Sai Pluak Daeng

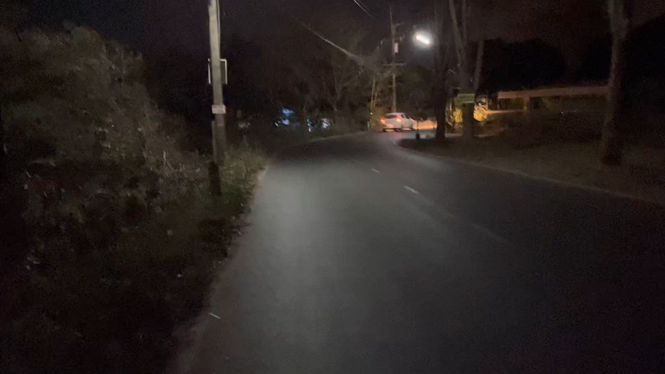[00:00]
Okay, this is the soy, the road of Indigo Ranch, Jungle World Homestay, and that's a term they use here, kind of threw me off, all right? It's a resort. They use the term homestay for hotels and resorts, and then for resorts they use hotel. T.I.T., baby.
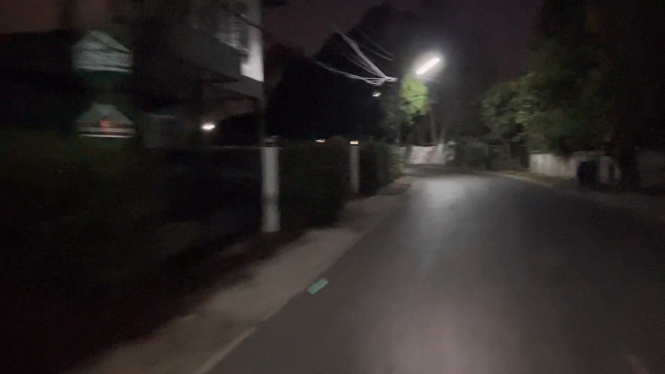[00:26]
So, yeah, it's only 6 a.m., so not much to show you yet,